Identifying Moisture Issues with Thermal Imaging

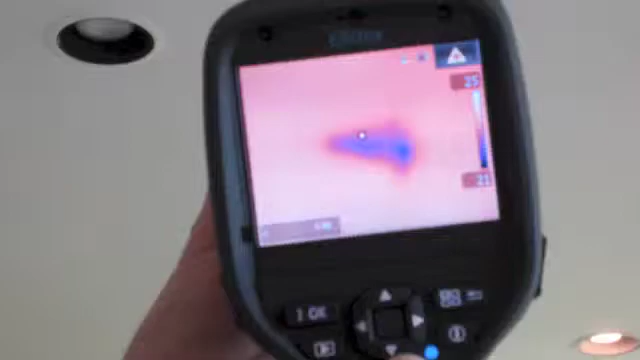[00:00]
Okay, what we're looking at today is there's a moisture type stain on the ceiling here.
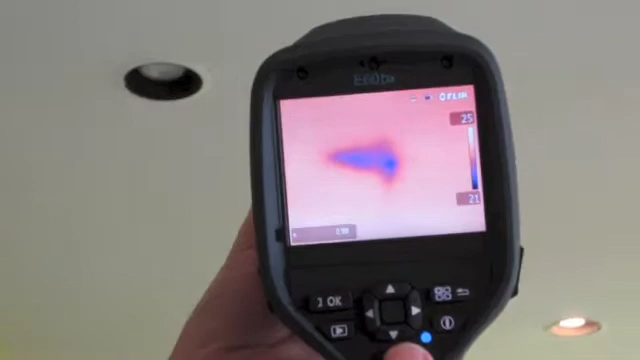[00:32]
Using the laser, we can outline how far it actually goes.
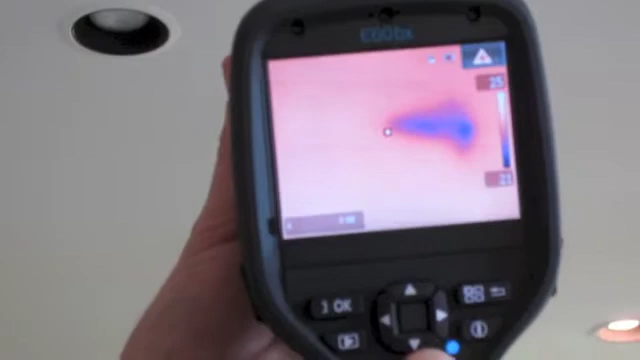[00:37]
So it probably goes about 8 or 10 inches to the left of the actual stain.